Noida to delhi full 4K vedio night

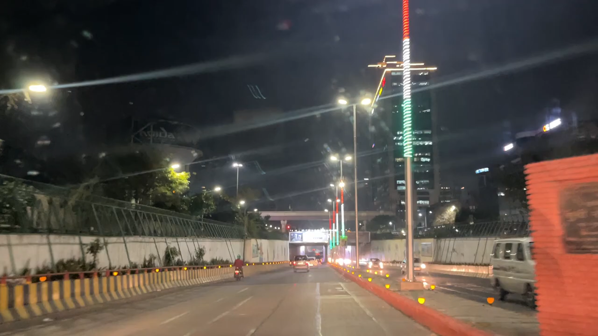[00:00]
नोएडा से दिल्ली के जाने का रोड है, आपको पूरा लाइव अपडेट मिलेगा इसमें, पूरा वीडियो बने रहिएगा और लाइक शेयर सब्सक्राइब जरूर कीजिएगा।